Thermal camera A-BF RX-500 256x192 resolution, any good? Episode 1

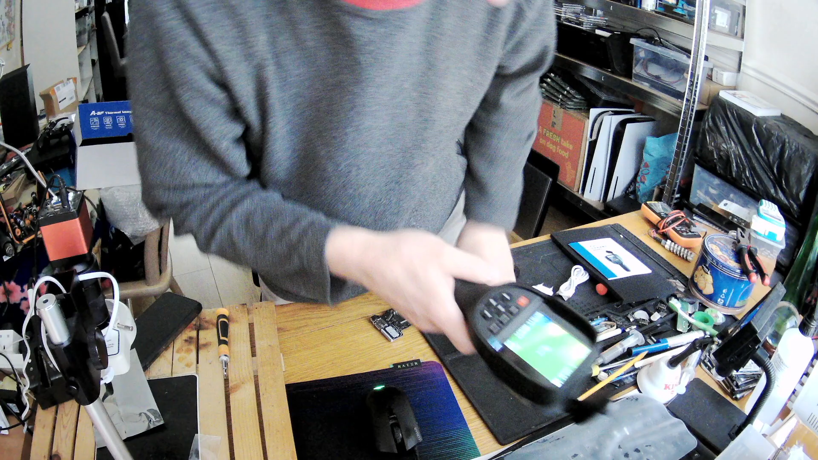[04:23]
it's not bad if I know when the camera is not bad in the right it happens if I can see it so it's not bad I don't know if you see it if I can see it now it's not bad here I don't know why
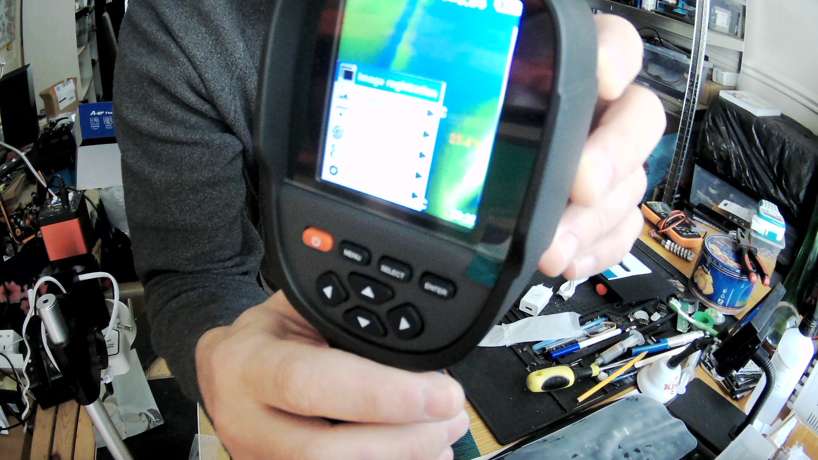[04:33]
this this is making us such trouble so the
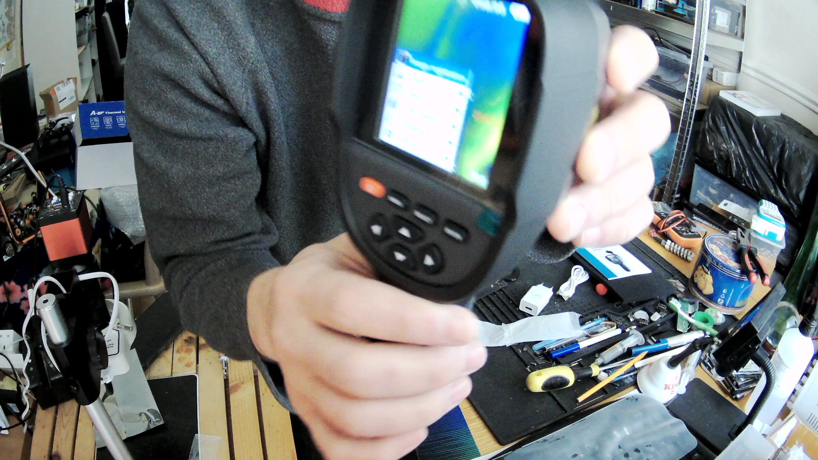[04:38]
webcam is really bad they don't have a cable for DSLR it's image registration images videos